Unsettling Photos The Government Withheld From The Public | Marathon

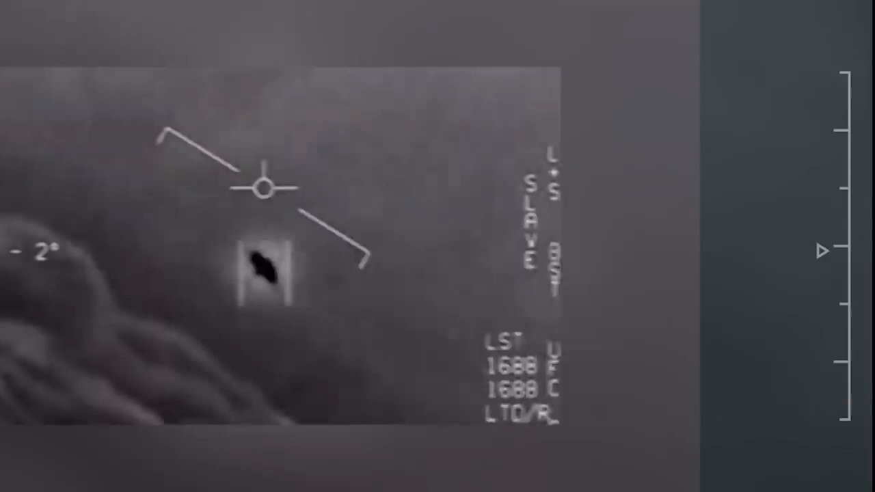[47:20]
This one was given the name the Tic Tac UFO because of its Tic Tac shape and white or bright appearance.
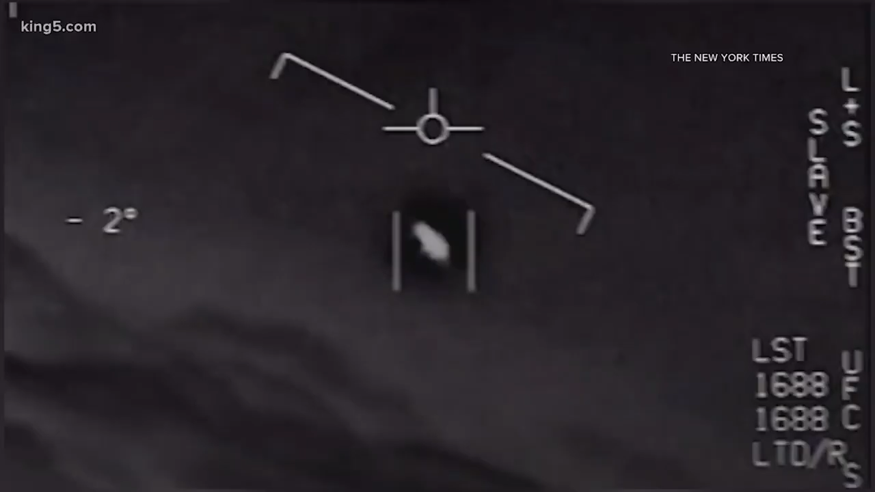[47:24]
So this spacecraft was caught on footage by a person driving along near Area 51. He was driving along the Extraterrestrial Highway.